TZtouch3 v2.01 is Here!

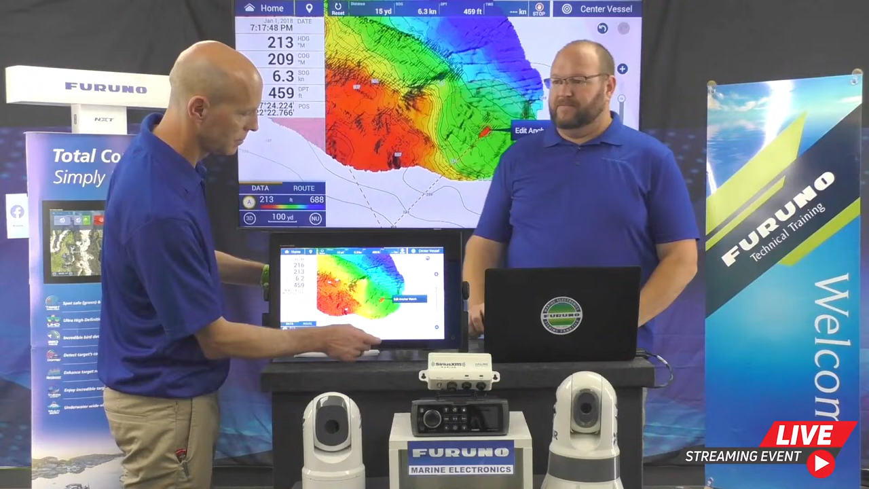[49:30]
On screen: depth 459 ft, speed 6.3 kn
Really, really nice now. Any other questions? Okay. Can I run a high-wide chirp and the DFF 3D at the same time without interference? So, yes. The high chirp doesn't always show up one way or the other with crosstalk, but if it does, we actually have a cable coming up soon that you would plug into your TZtouch 3 and plug right into that DFF 3D, and you can turn on what's called key pulse, where they talk to each other and they say they alternate pulses.
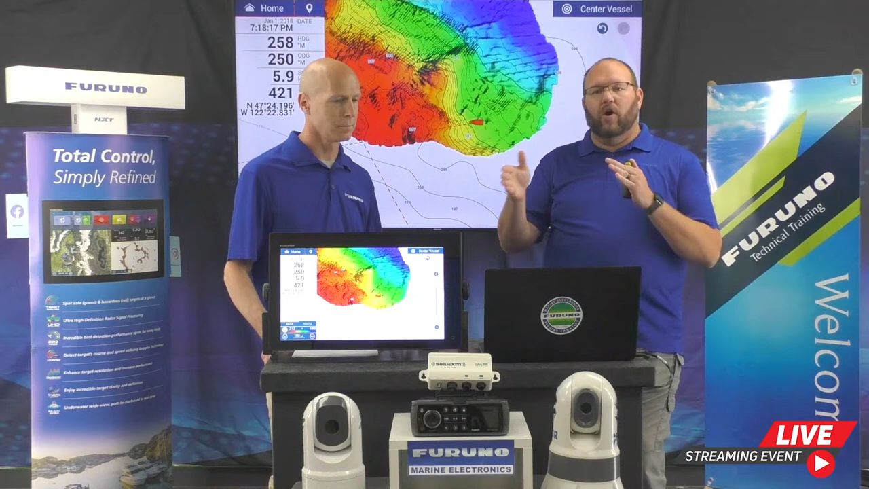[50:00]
So this will say, I'm going, now you go. Now I go and you go. You will get no interference with that on. The only trade-off is if you were using stabilization with a sat compass, that feature does not work with key pulse running. Does fish mapping work on the TZT2? Does not. But what I'd like to mention is,
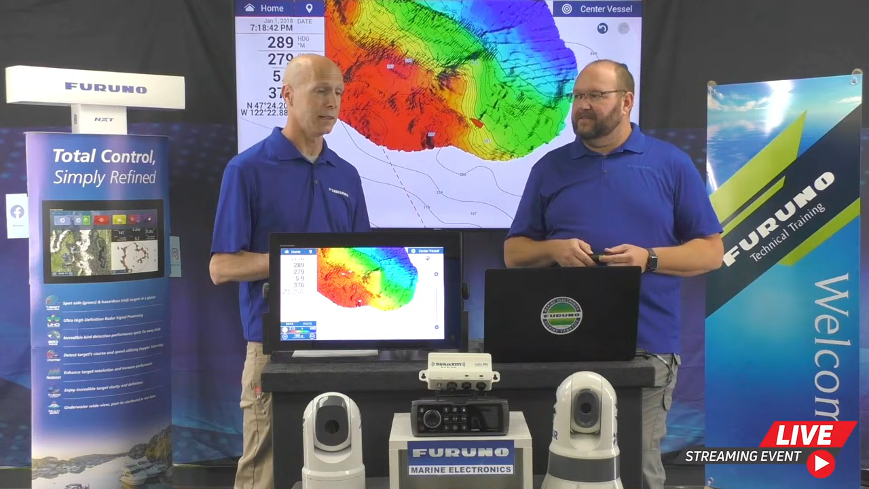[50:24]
you know, first off, it's for the TZT3, but you know, as Furuno is always trying to improve things, we do believe in the very near future it's going to work with the TZT2BB. But right now, it's a BBWX4 with fish mapping is recommended for the TZT3. Yes. Does a SEX20 improve PPG data? Absolutely. Yes. So the DFF 3D transducer comes with a motion sensor built right in.
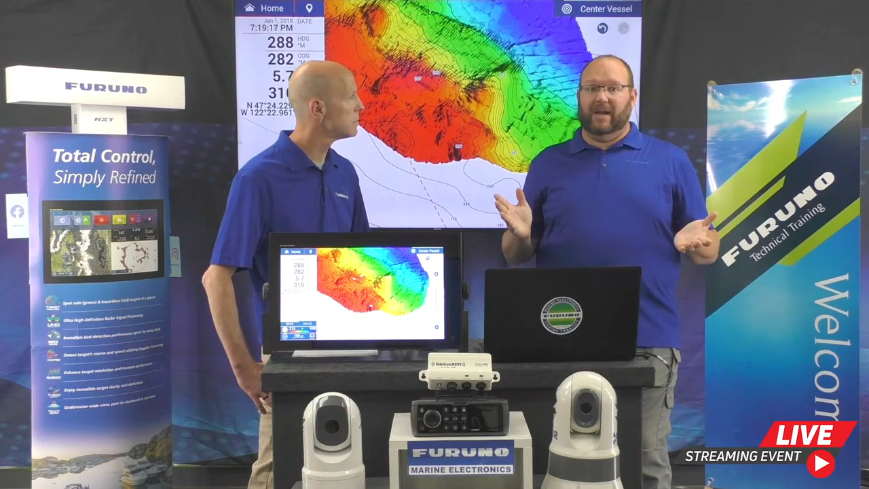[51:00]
So you have your element and the sensor right on it. What's nice about that is there's zero setup required, and it works very well. When Tim and I first got our hands on it and we were testing this, we had the transducer and planer boards, and they were literally just bobbing like this as we were out there drawing up the data,
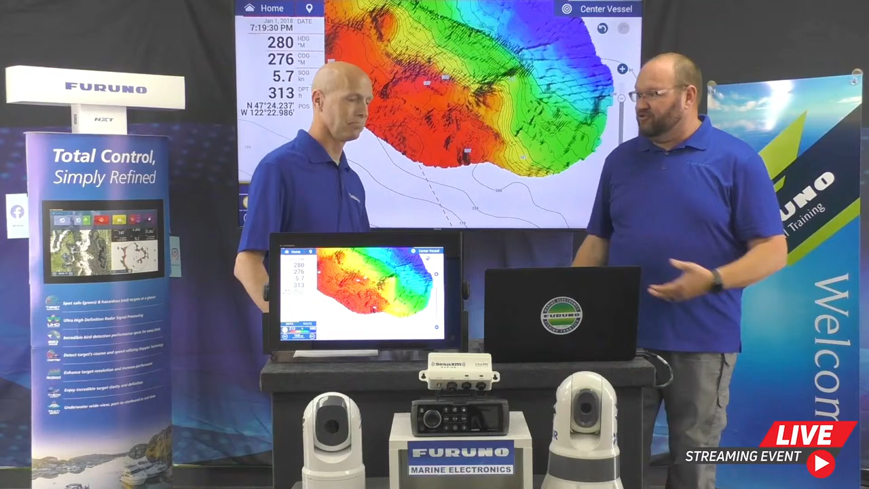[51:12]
and it was just flat as perfectly smooth. Perfectly smooth, yep. So with the SCX20, you do need to set in some parameters, but that's really easy because there's actually a set up and you're right in the TZT3.
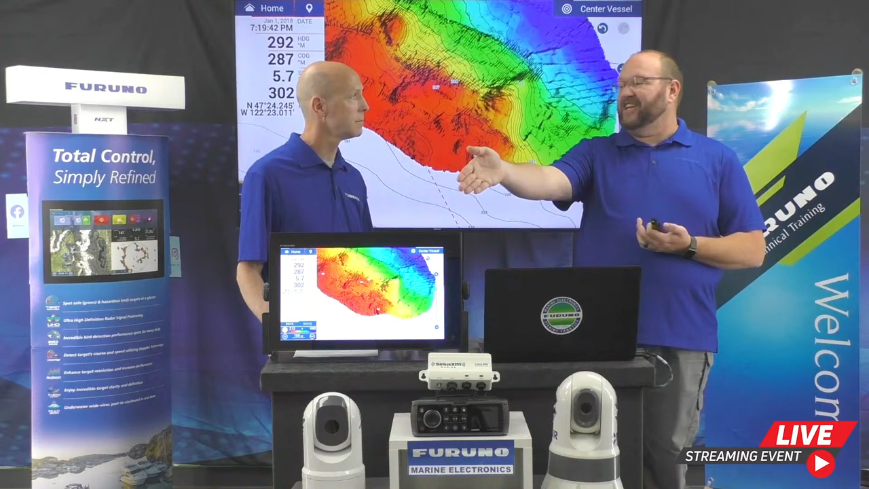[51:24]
Yep. Yeah, you bring it up and you just put in some dimensions of your boat from the keel to the antenna, the width, the length, where you have sensors at, and it will improve the accuracy of that data. Does PPG replace Seymour charts? I'll take that. No. It really depends on what your criteria is. So there's a couple different ways of looking at it. The last time I spent some time down in the Gulf of Mexico, I noticed that the Seymour charts we were using on the boat I was on All the charts are in about 1,800 to 2,000 feet or more of water.
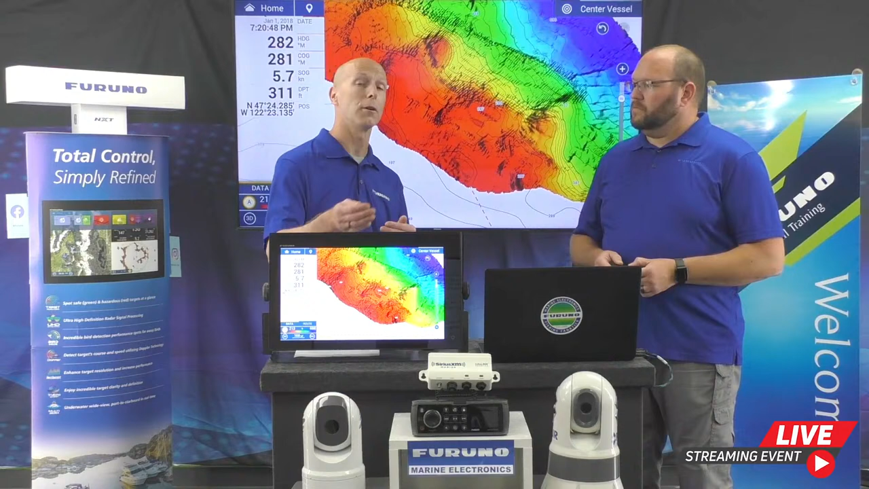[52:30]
On screen: depth 311 ft, speed 5.7 kn
So if you are doing a lot of inland fishing or less than 1,000 feet, you can create your own charts using the DFF3D and the TZT3. Or if you know you're going to be doing a lot of deep water fishing, that's where Seymour comes into play. And that's what you're going to want to use. Which, by the way, the Seymour charts are already on your TZT3. They're already on the built-in card. You simply got to buy an unlock code for them. Yeah, I know up here especially, as we mentioned, the bay is pretty shallow. It's not a lot of Seymour data, or there's no Seymour data in the Chesapeake. Right. So if you're going to go out in the ocean, we've got some Seymour charts up here, but when you come into Chesapeake, you could make your own. And they will work in tandem. You can actually run a PBG across a Seymour chart and see them both at the same time.
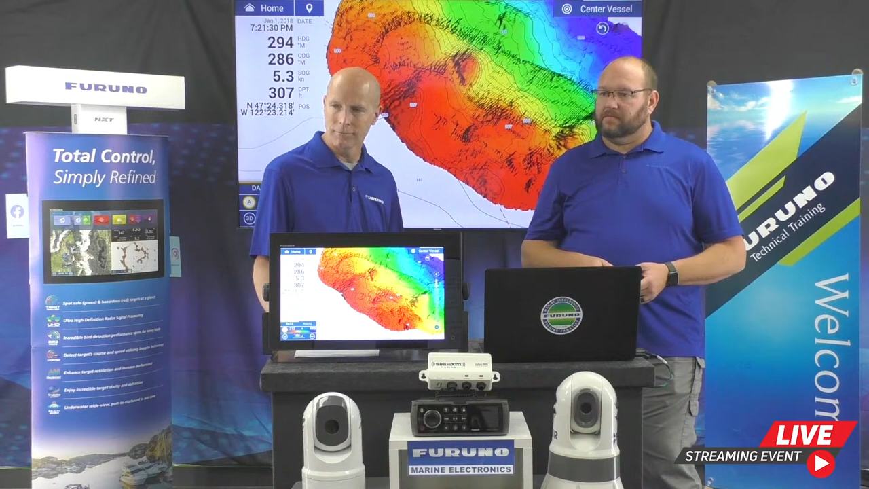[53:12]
On screen: depth 307 ft
They line up really well. And yeah, we've done it, and it's pretty impressive to see the how well they line up. At the same time without interference. Yeah, we already got that one. My bad. The answer was yes. What chirp transducer would you recommend combining with the FX3D to enable deep water 2,000 feet coverage?